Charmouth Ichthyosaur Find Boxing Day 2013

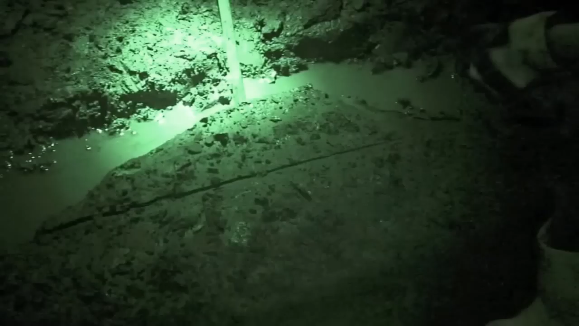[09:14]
It's going to be suckered in there, Paul, because of the water. Yeah, just get that lever over there.
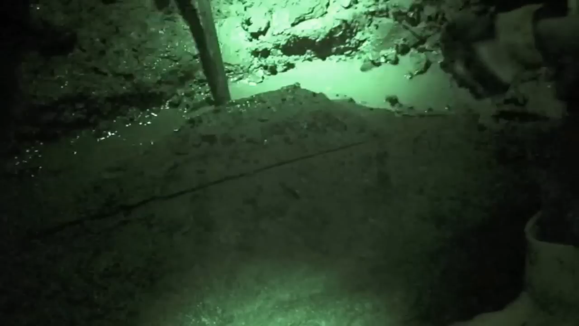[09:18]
You don't want to punch it in the crack.
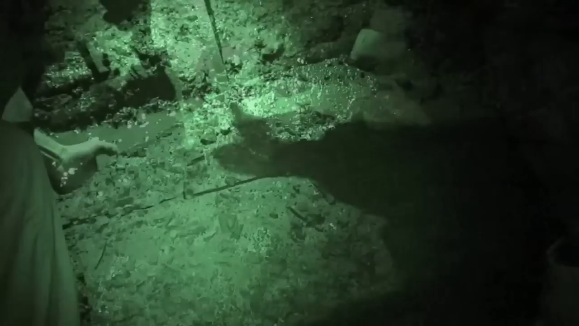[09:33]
No, down the front. Loose, take that away first. Take the loose from it. Take the loose. I think we're below her, so she's alright. The skull's there, isn't it? Yeah, that's where the jaw is, yeah. Alright, so just have all the loose off first. Alright, now bring your hand 6 inches towards me. Perfect. Yeah. Okay. Hang on. Yeah, running straight across. I think we just got to try and have it out, just watch it. Yeah, you have. We got it. You good?
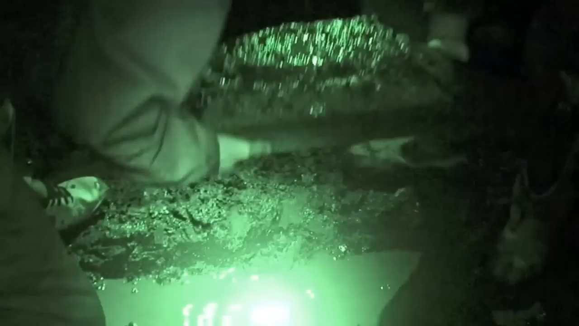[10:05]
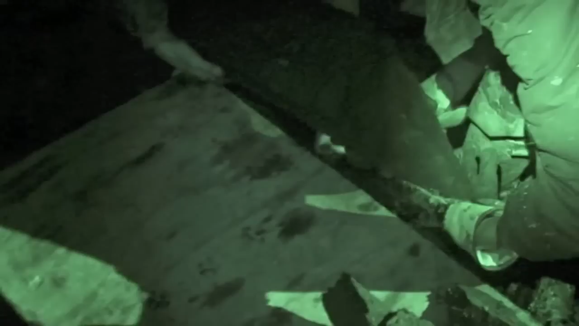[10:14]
Okay, just as soon as close as possible to where they naturally were, so check. Find it underneath the side here. Alright, that's it, Paul's not. One's up right for you, Paul. Oh, it's right there. Yeah, that's...